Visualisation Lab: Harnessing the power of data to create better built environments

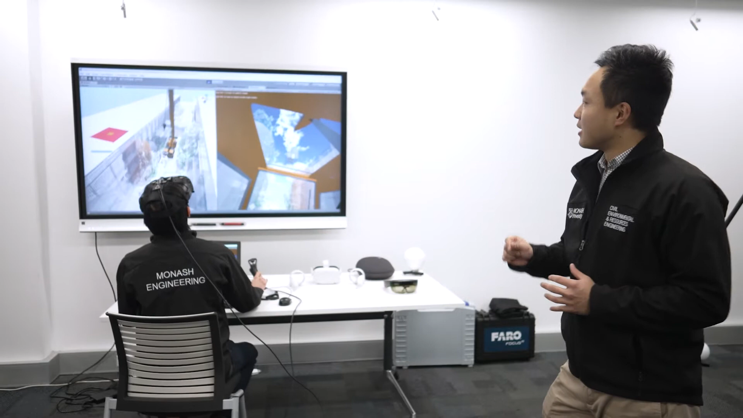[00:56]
So you can see the environment is enriched by the point cloud data.
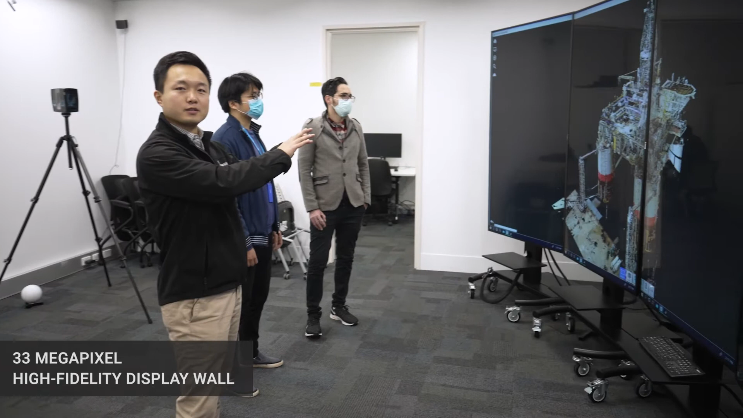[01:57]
also collected by that data scanner you saw just earlier.
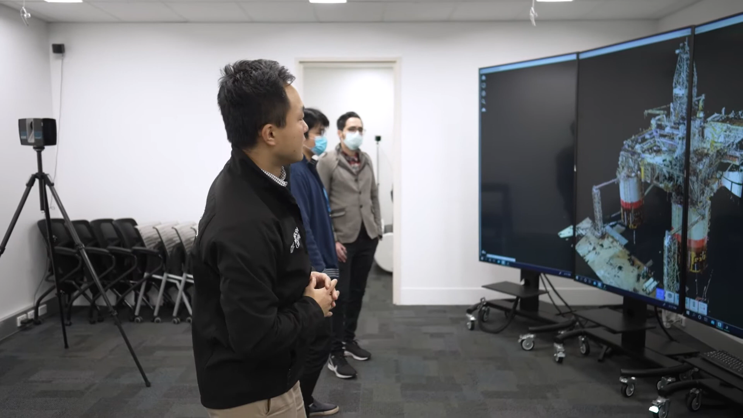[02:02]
So here we're looking at an offshore platform.
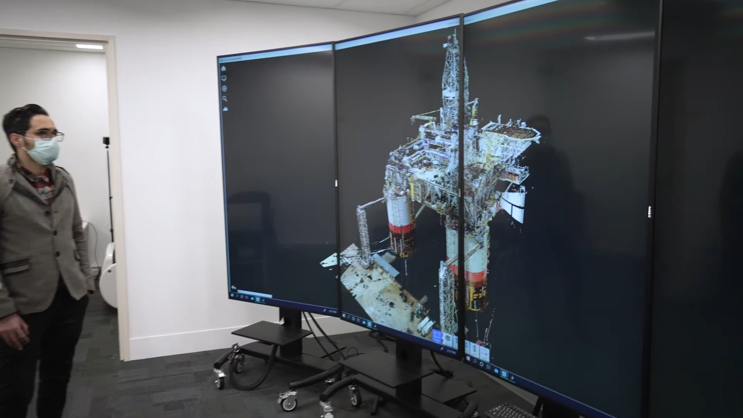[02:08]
It's a massive structure. And by leveraging this spatial data, we can...
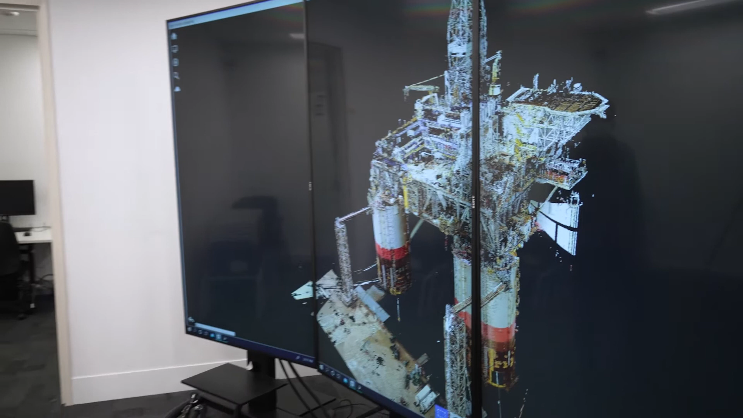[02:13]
Well, Mostafa, if you can show us the corrosion part.
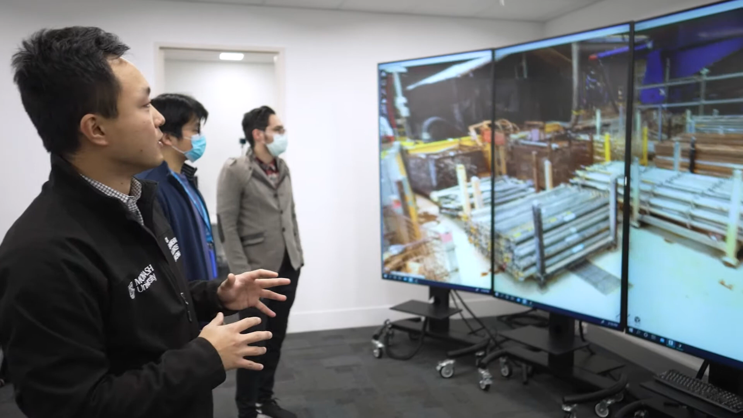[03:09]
So we can view the scenario even more closer.